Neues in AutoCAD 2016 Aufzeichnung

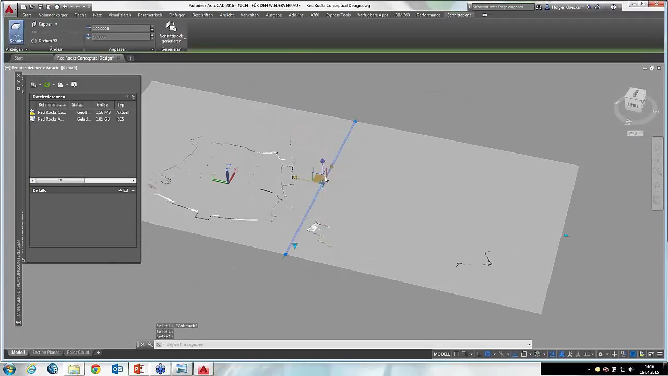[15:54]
Gut, dann würde ich das jetzt nochmal löschen.
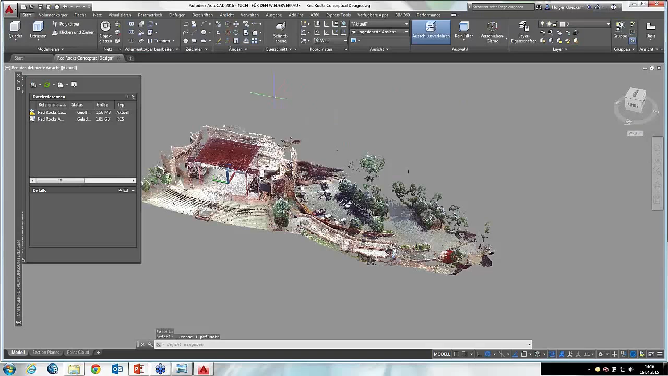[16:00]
Schauen wir uns an die Punktwolken. Punktwolken, und zwar habe ich da die gleiche Datei nochmal,
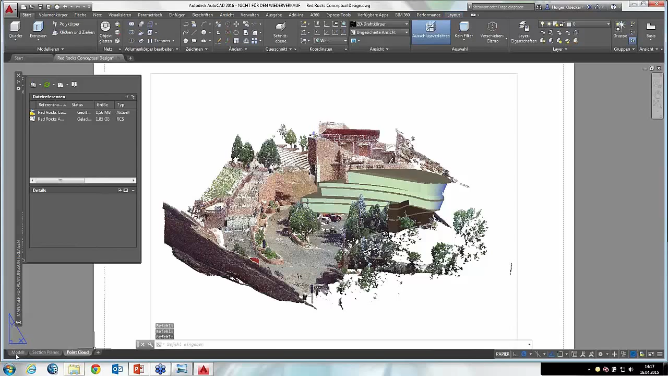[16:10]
das war ja eine Punktwolke und würde da jetzt auch nochmal wieder die
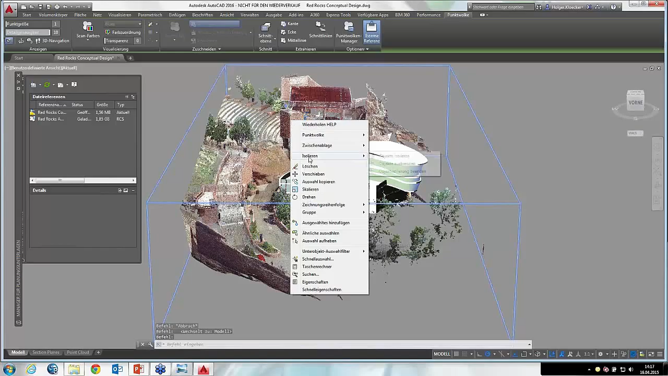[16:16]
Punktwolke selber isolieren. Wenn ich so eine Punktwolke, das ist ja kein wirklich vollkommen neues Werkzeug.
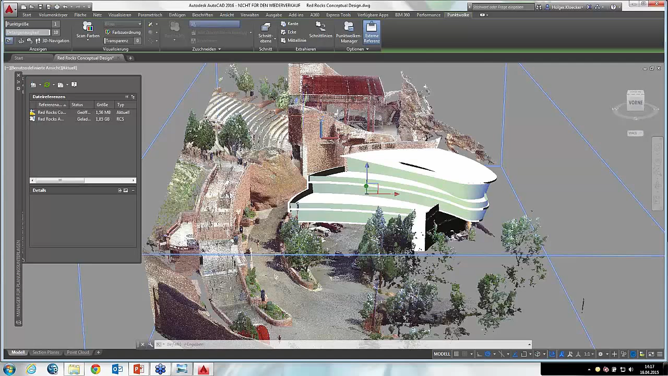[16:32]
Was jetzt neu ist, sind eigentlich die Bearbeitungsmöglichkeiten, die Sie für die Punktwolke haben. Das heißt, das werde ich Ihnen jetzt im Nachhinein so mal weiter zeigen.
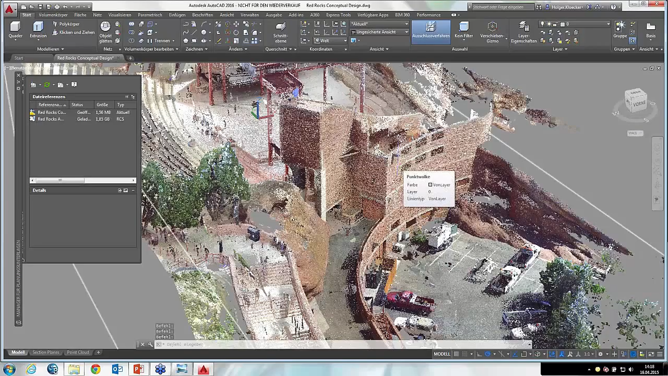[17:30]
Und dann sehen Sie, wie das also aussieht. Gut, wenn ich jetzt hier noch mal mir einen Schnitt lege, kann ich Ihnen mal zeigen, wie sich diese Verbesserungen bei der Punktwolke auswirken. Und zwar gibt es einen neuen Objektfang, das ist der 3D-Objektfang. Der ist jetzt hier noch nicht verfügbar. Doch, da ist er. Wenn Sie den noch nicht sehen, ich habe den vorhin schon eingeschaltet, der ist vorgabemäßig ausgeschaltet, können Sie den Schalter für den 3D-Objektfang hier über dieses Ausrollfeld einstellen,
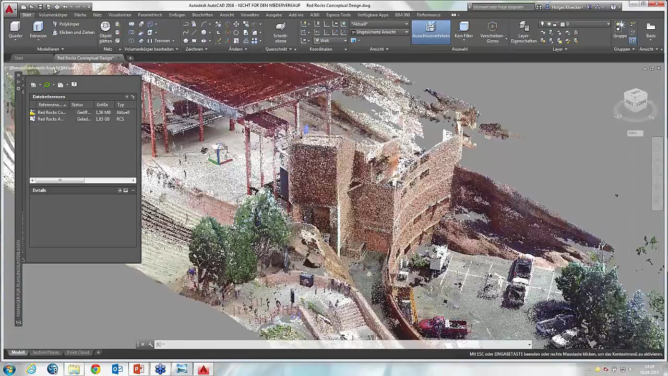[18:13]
was angezeigt werden soll oder nicht. Und der 3D-Objektfang kann also hier aktiviert werden oder deaktiviert werden. Ich lasse den jetzt erst noch mal ausgeschaltet. Was ich Ihnen zeigen möchte, ist, wenn ich jetzt hingehe und hier zum Beispiel einen Kreis zeichne. Dann sehen Sie, wenn ich mit dem Mauscursor über mein Modell fahre, dass mir bestimmte Flächen schon gefangen werden. Das heißt, AutoCAD erkennt, aha, da sind zusammenhängende Flächen in meiner Punktwolke und die kann ich jetzt verwenden, um da Elemente drauf zu zeichnen.
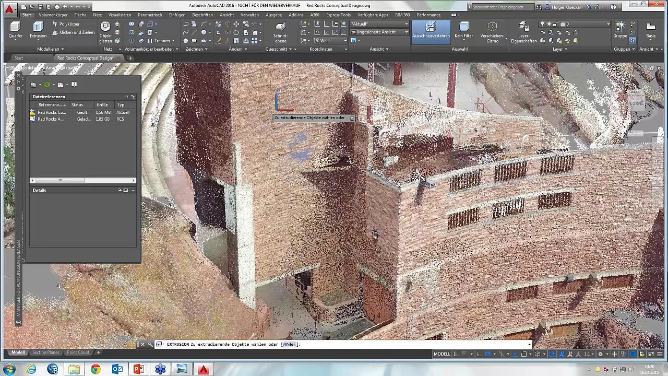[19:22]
Ich hoffe, das sieht man jetzt, wenn ich den hervorhebe. Ich kann hier mal extrudieren.
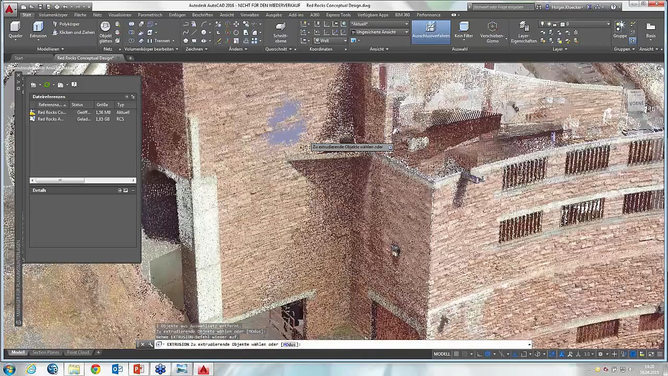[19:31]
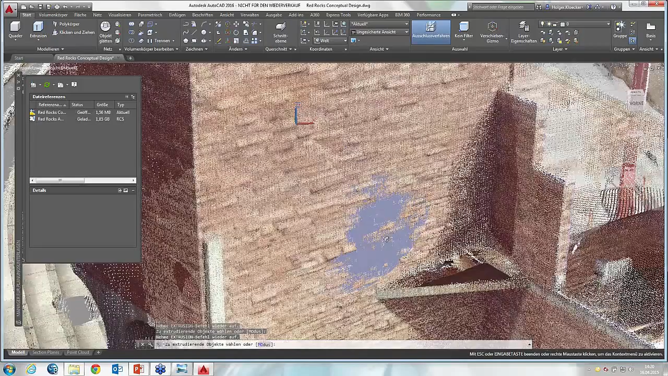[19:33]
Dann sehen Sie, dass ich hier also dieses Objekt auf der Wand quasi, die gezeichnet habe. Ich mache das Ganze nochmal bei der anderen Wand. Hier, wenn ich hier nochmal so einen Kreis zeichne, den sieht man wahrscheinlich relativ schlecht. Deswegen würde ich den extrudieren.
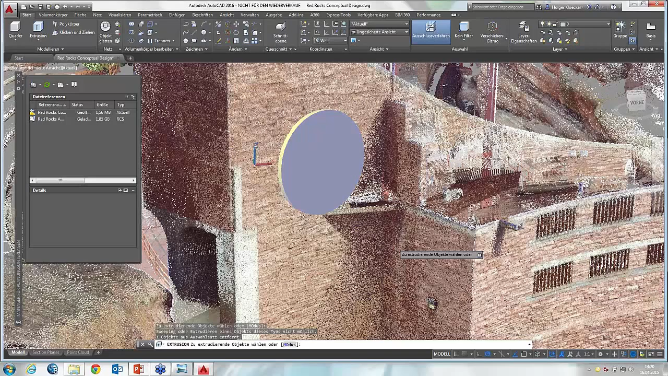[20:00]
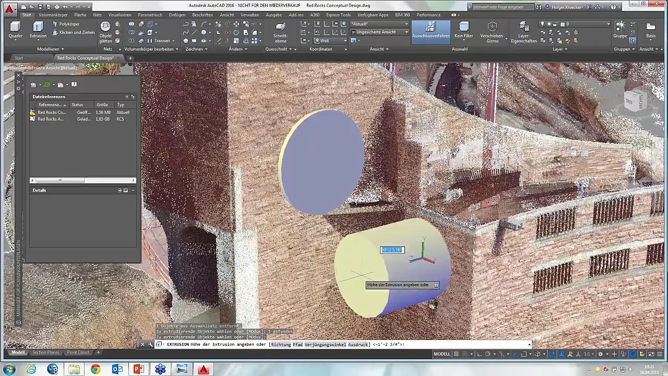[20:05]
Ja, und kann dann hier die Extrusionshüge angeben.
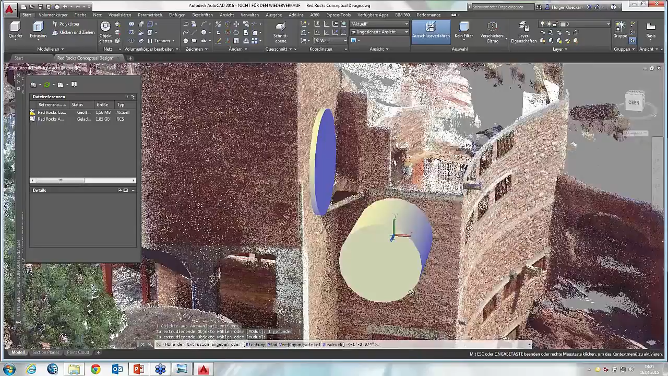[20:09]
Und dann sehen Sie,
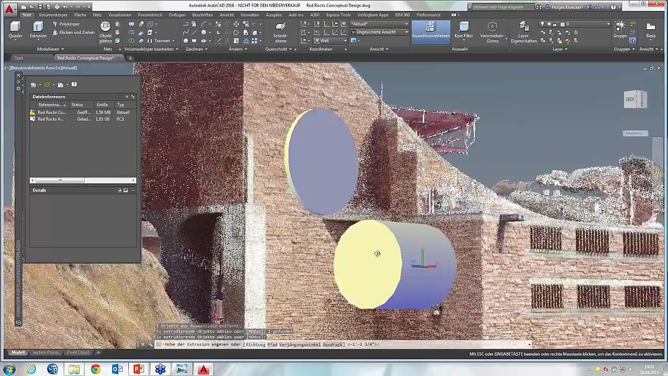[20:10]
dass sich das Objekt wirklich auf der Wand befindet, die ich zuvor gefangen habe, aus meiner Punktwolke heraus.
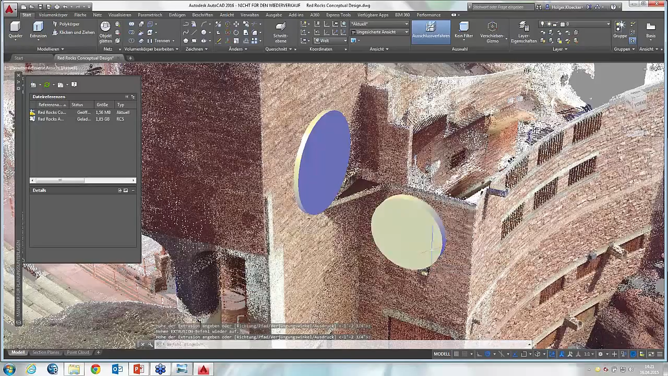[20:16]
Okay, das ist also eine Neuerung, dass halt diese Flächen automatisch gefangen werden.
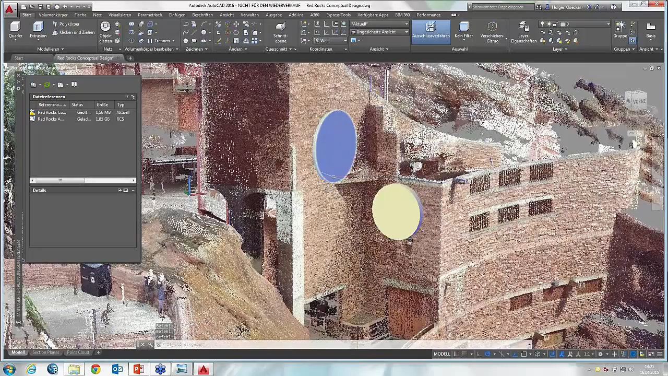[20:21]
Und das kann ich jetzt zum Beispiel auch verwenden, um mir einen Schnitt zu legen.
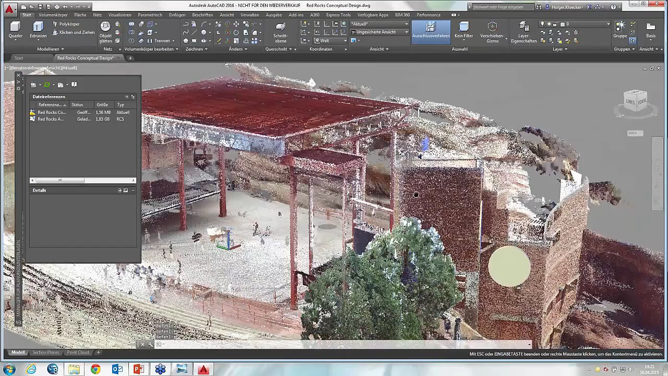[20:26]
Ja, wenn ich jetzt hingehe und mal so ein bisschen mir das zurechtschniebe. Ich wähle nochmal das Schnittwerkzeug und würde jetzt einen Schnitt legen auf einer Fläche. Also ich erfasse eine Fläche, zum Beispiel die Vorderseite von diesem Dach hier,
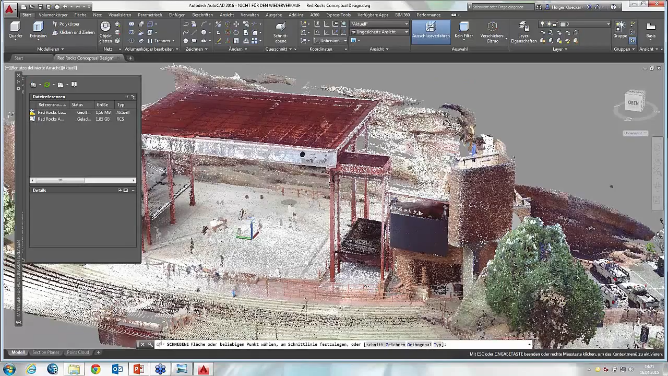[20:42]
was mir hier gefangen wird. Das heißt, ich möchte parallel dazu oder genau in dieser Ebene einen Schnitt legen,
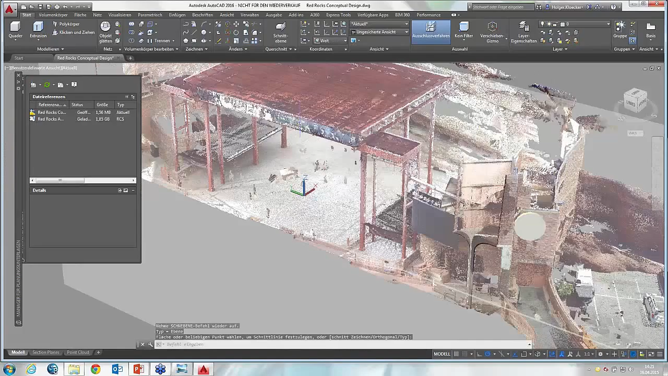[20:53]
um dann da entsprechend die Konturen mir herauszuziehen. Das heißt, der Schnitt wurde jetzt hier erstellt.
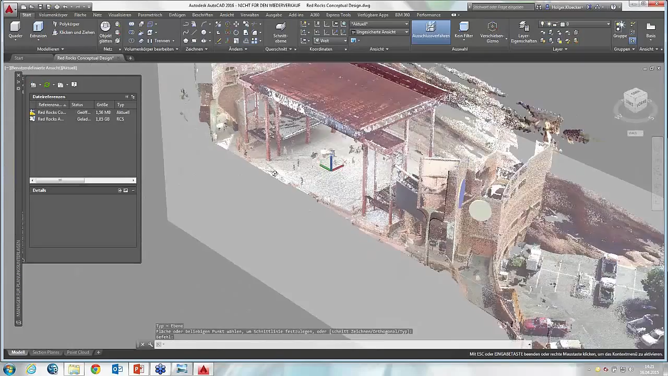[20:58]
Und Sie sehen, dass die ganze Szenerie oder das ganze Gebäude wird
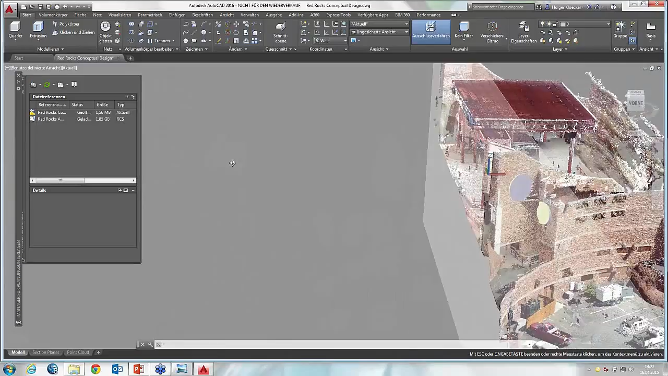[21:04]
genau dann an der Vorderseite von diesem Dach quasi geschnitten.
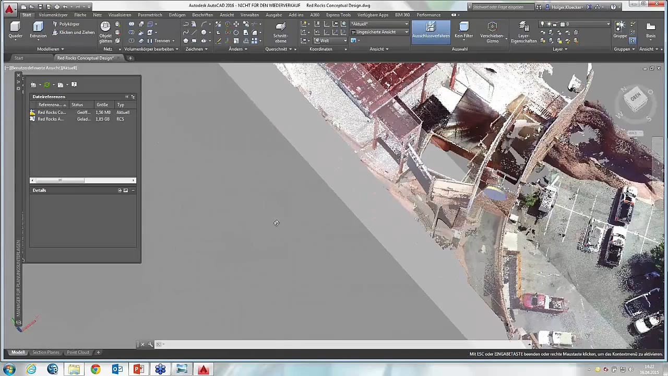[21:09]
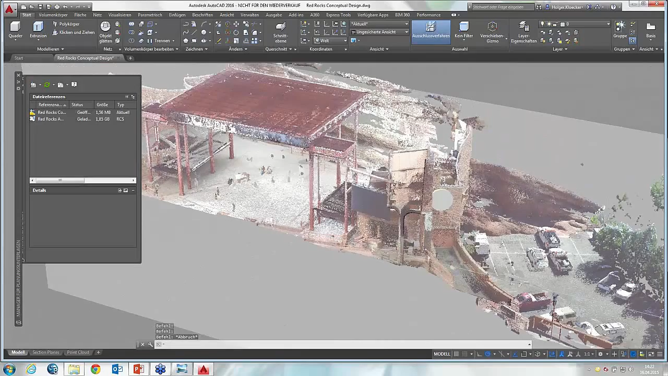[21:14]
Und damit kann ich jetzt zum Beispiel auch, wie ich das vorhin gemacht habe, bei dem Grundriss, die Konturkanten extrahieren. Das heißt, ich würde jetzt einen Schnitt nochmal auswählen und sage, ich habe also jede Möglichkeit, Schnittlinien zu extrahieren. Ich habe Ihnen ja gesagt, die Punktwolke sind bisher nur eine Ansammlung von Punkten, aber ich möchte unter Umständen das jetzt verwenden als Basis, um daraus einen Schnitt zu erstellen.
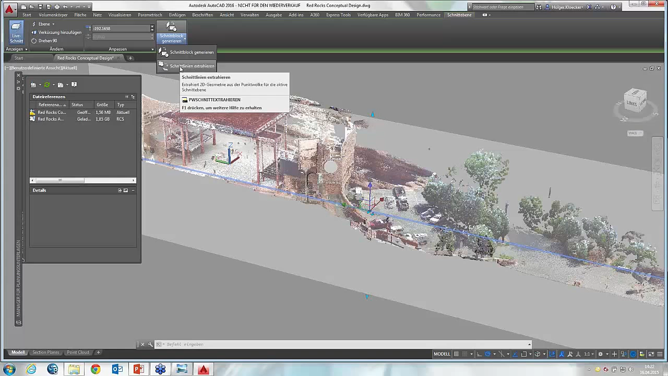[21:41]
Einen wirklichen, tatsächlichen Schnitt mit AutoCAD-Linien.